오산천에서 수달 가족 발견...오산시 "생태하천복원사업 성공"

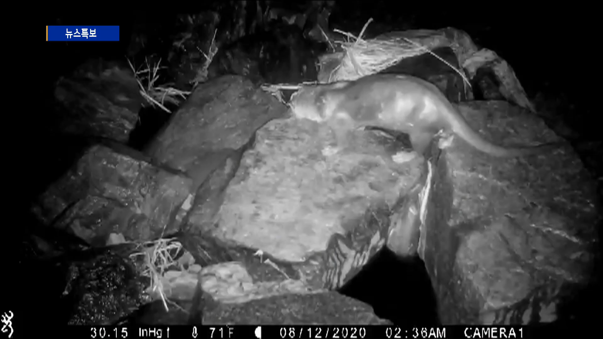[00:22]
어둠 사이로 수달 한 마리가 모습을 드러냅니다. 물속에서 나와 주변을 두리번거리다 다시 물속으로 유유히 사라집니다.
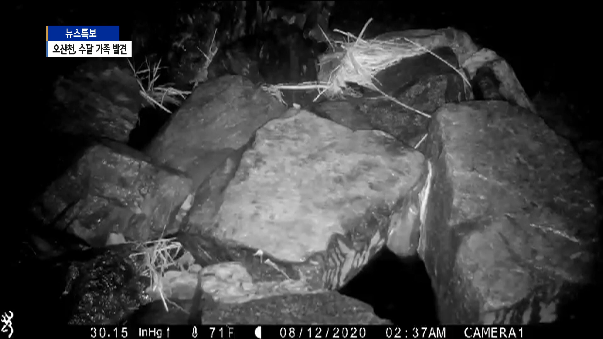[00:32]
또 다른 영상에선 어미수달이 먼저 보이고 잠시 후 새끼수달이
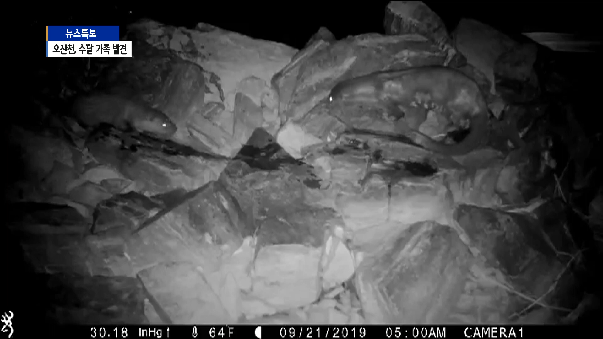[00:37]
어미수달의 뒤를 따라 움직이는 모습도 포착됐습니다.
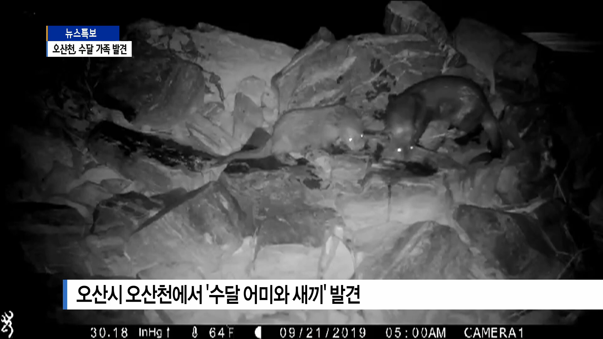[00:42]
오산천에서 수달이 처음 발견된 건 지난해 11월. 1년이 지난 현재는 번식까지 성공한 것으로 파악되고 있습니다.